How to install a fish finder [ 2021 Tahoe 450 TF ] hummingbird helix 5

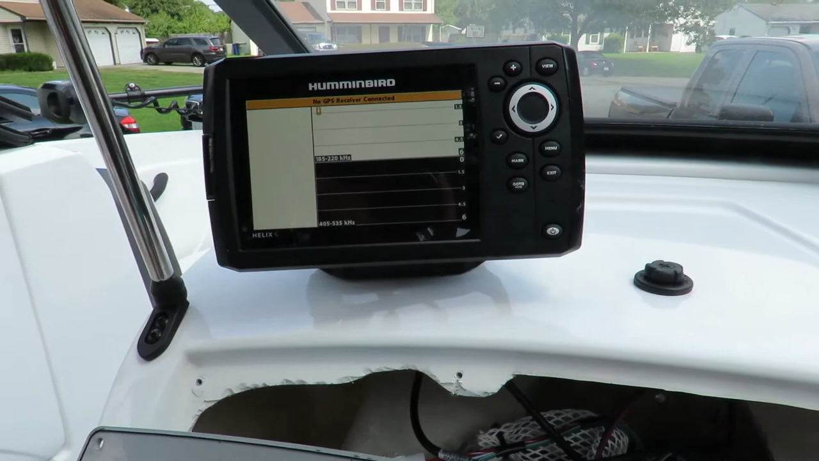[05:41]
and as you can see uh we're good to go we have power and uh
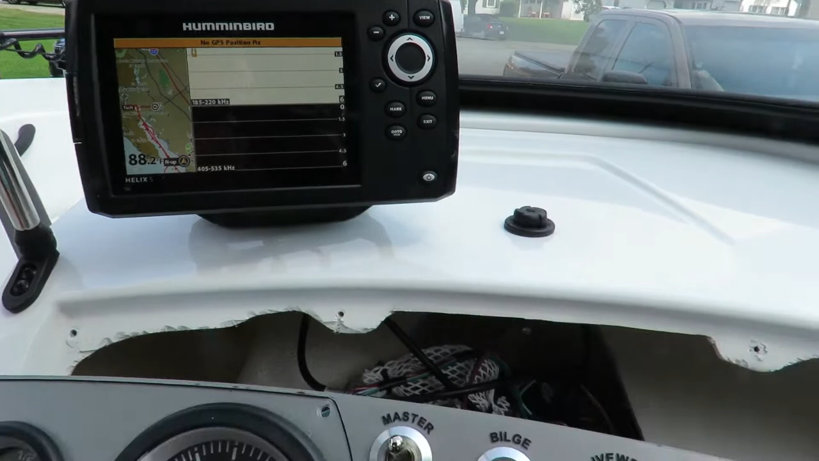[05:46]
so at this point in time you can go ahead and just put your gauges back in